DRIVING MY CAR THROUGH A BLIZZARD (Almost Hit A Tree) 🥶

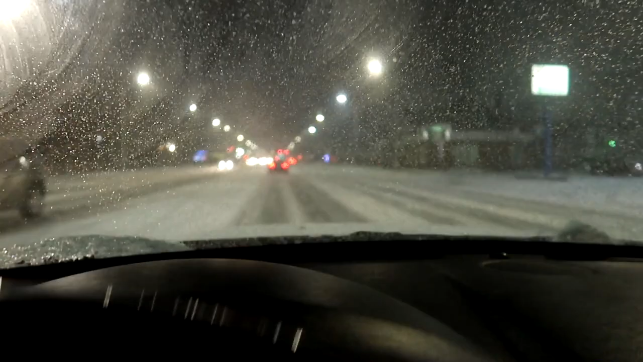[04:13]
All right, man. So, we driving a 300 in the snow. This is like driving... Hey, I basically...
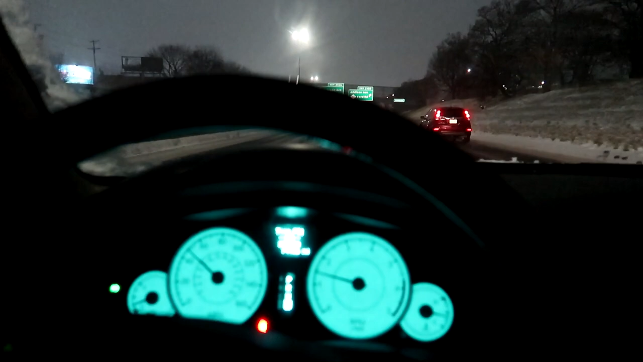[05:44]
I'm still gonna keep my speed, you know what I'm saying? But I do got a little bit of front-end work I need to get done, so...
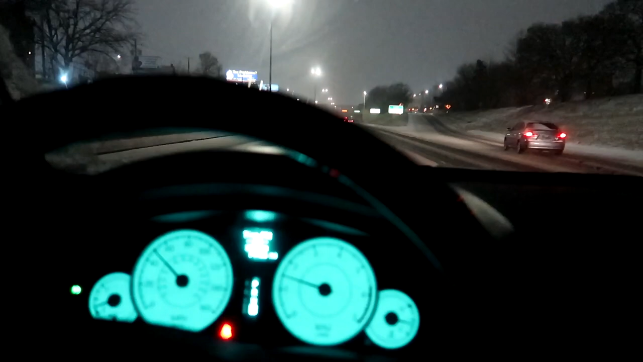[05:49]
It is, but it is honestly actually kind of slippery, so... Yeah, man, we're gonna keep creeping through the little city, you know what I'm saying? We're gonna get there. No cap, though.
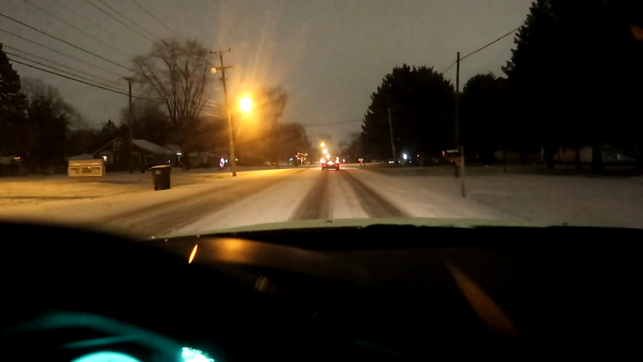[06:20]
It's just terrible. Hey, driving my car through like a blizzard was like the worst idea, you get what I'm saying?